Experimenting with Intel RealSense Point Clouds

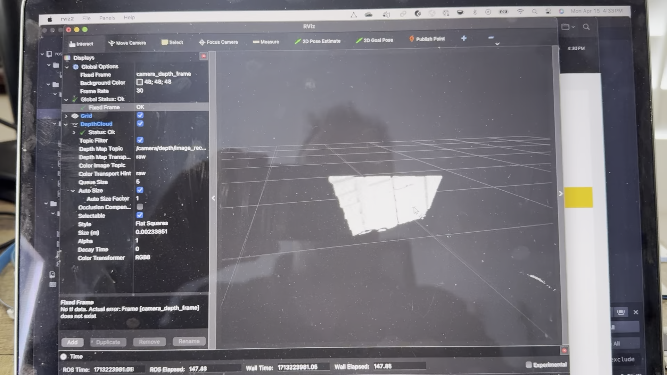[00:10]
I also figured out how to access a point cloud via the depth data coming off of the RealSense camera running over the Raspberry Pi 5 pointing at my blinds. So, you know, now we can start doing some interesting things with algos and simulators.